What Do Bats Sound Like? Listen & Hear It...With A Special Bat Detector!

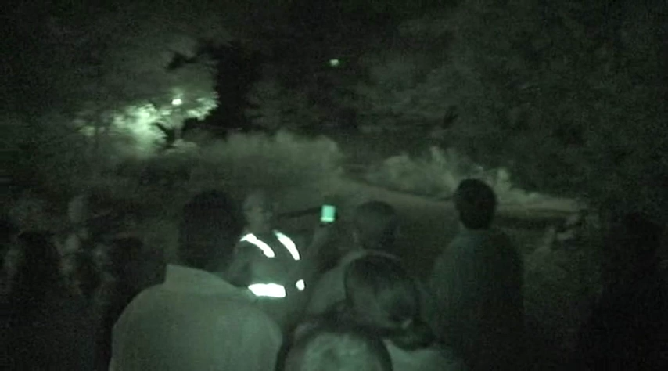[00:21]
So on Monday morning when we download it, it'll be superimposed on a map of Whitnall Park and we'll be able to tell what bats were hit or what bats were recorded at what particular time.
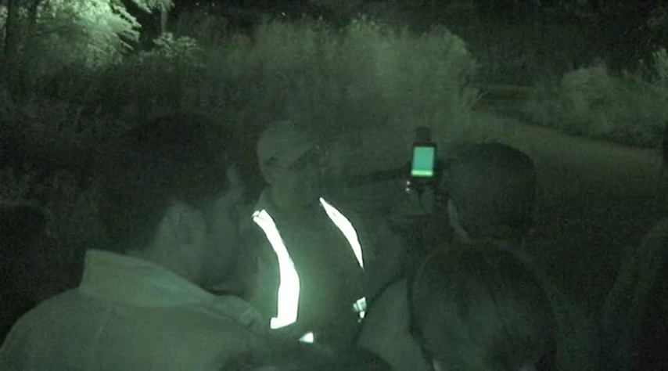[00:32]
But if you listen there was a that was a bat doing a search.
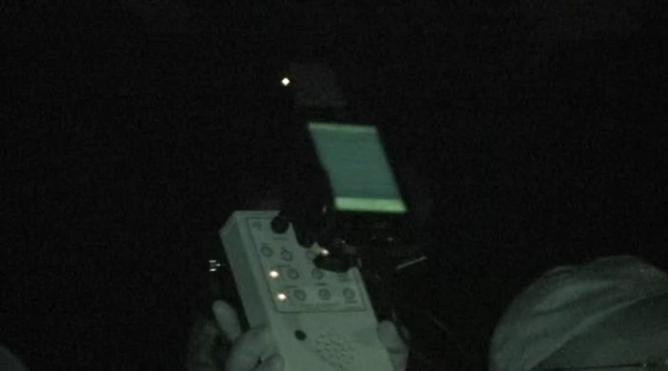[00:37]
That's a bat. Listen.
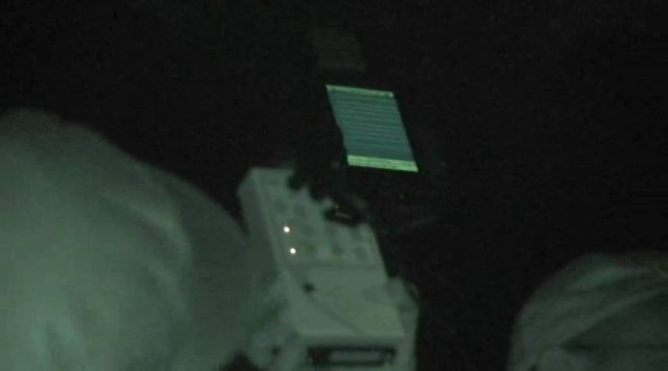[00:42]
Can you hear that? That's a bat.
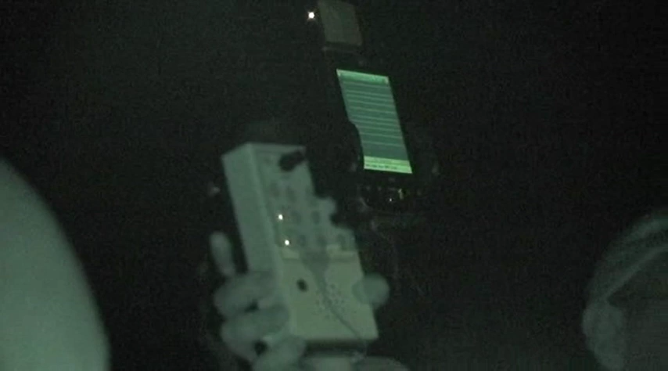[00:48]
Now for some reason it's not showing it on the screen but it is recording.
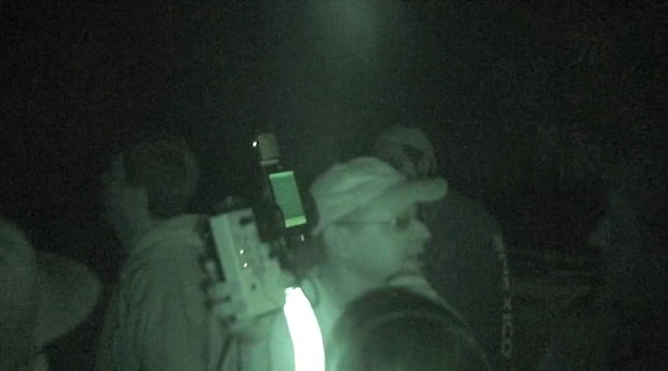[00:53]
So when we download this on Monday it'll show the frequency of the bat, the pattern of, listen, okay it'll it'll show the pattern of the sonogram and from that that'll tell you what species it is. That's nothing but bats right now. They're circling overhead. Way overhead. Well you can get them in silhouette occasionally if you look up you can occasionally see them in silhouette.
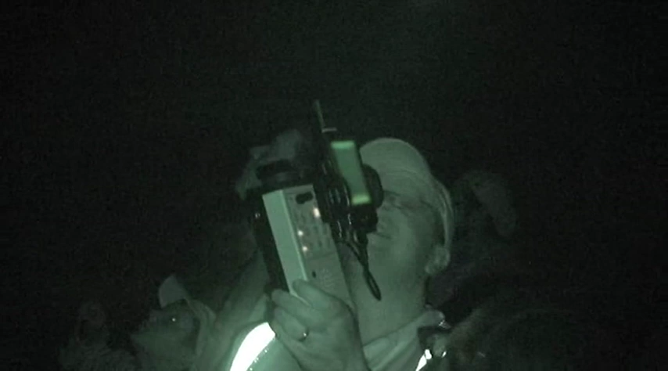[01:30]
Wow this is like uh for some reason this is a good bat area. Yeah this is bat central right here. Lots of bats here if you listen to that.
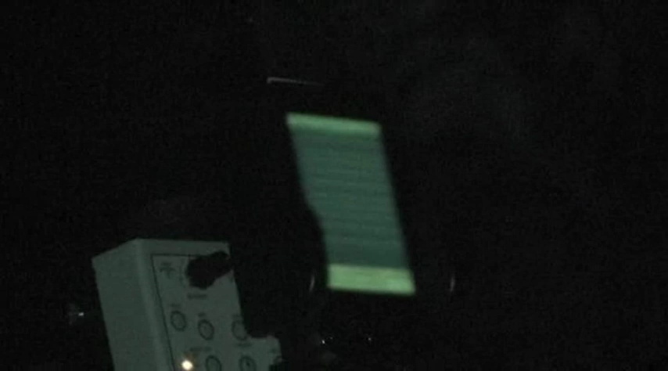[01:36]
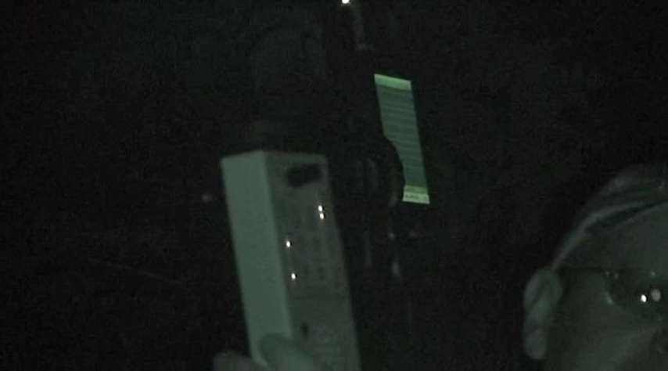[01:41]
So has anyone caught a glimpse of any of the silhouette?
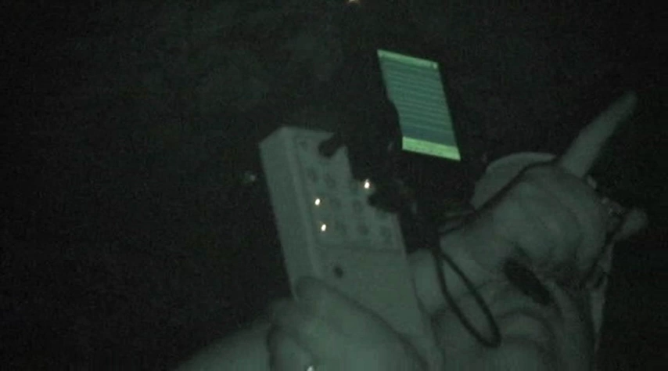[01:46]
Oh I caught one in silhouette right over here.
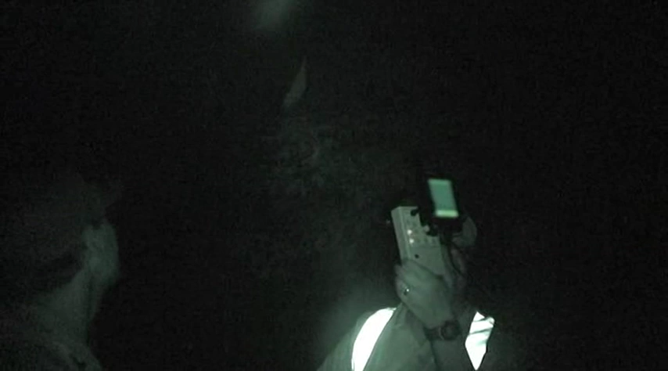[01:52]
I think up over the edge of the trees is where you'd probably see it. Wow this is majorly bat central here.
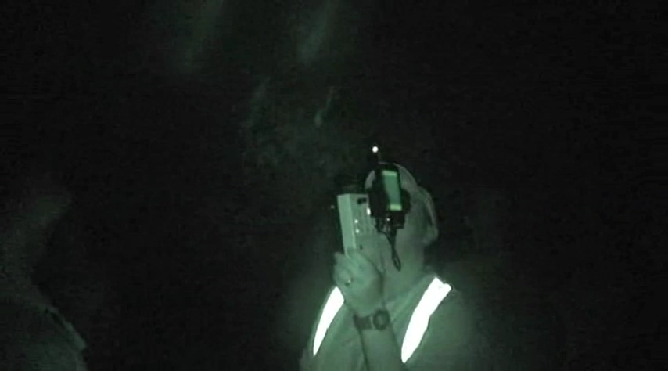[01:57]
Oh my gosh.